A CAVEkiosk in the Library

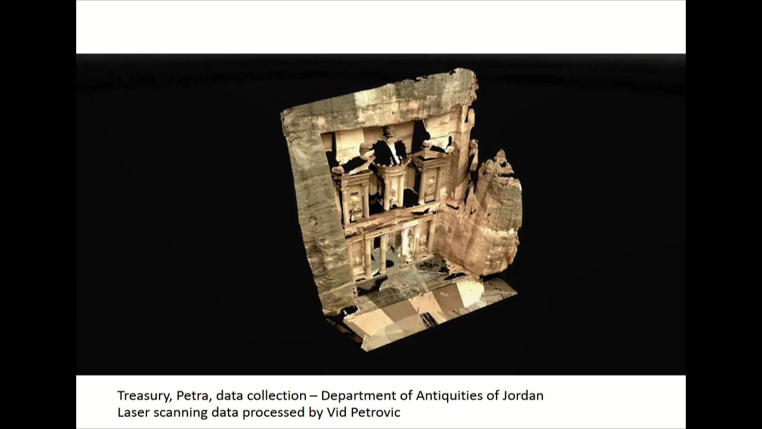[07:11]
Not moving? Boom, I bet it's moving now.
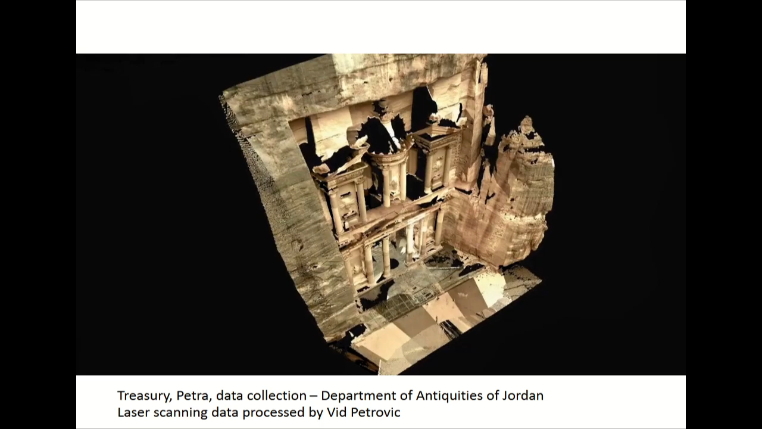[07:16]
So that's an actual altar, so one of the pieces itself. See how there's gaps and things too?
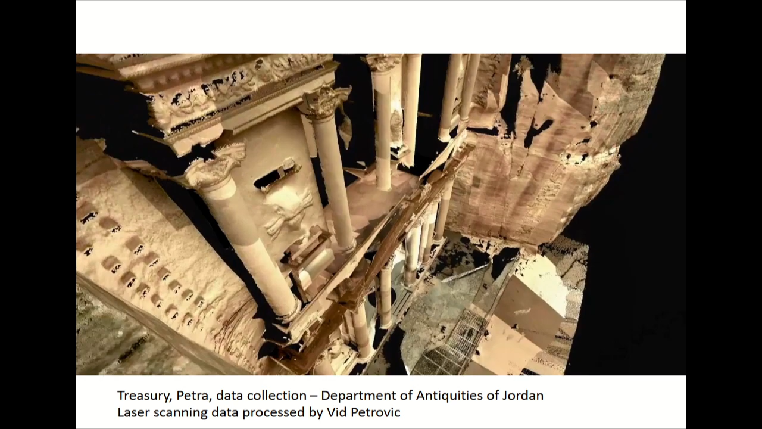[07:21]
That's because the LIDAR is on a stand, shooting lasers everywhere, getting those points back, so it can't see around things. But it looks a lot like a bad video game.
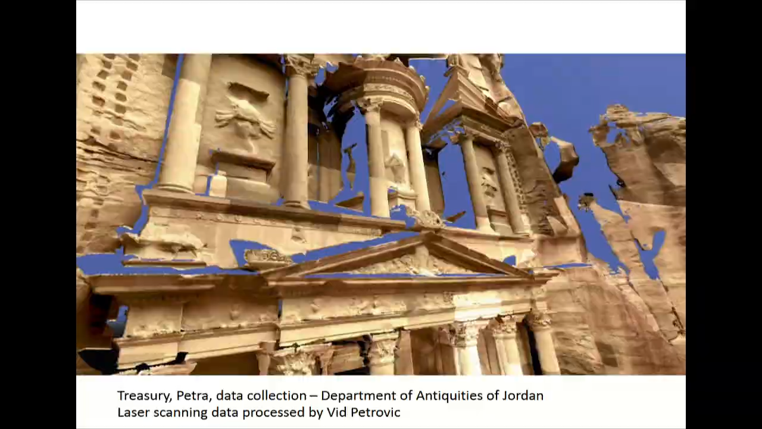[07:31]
And interestingly enough, I'll talk about that in a sec. This is the data flow. So this is actually pretty interesting from the library side and the data curation side,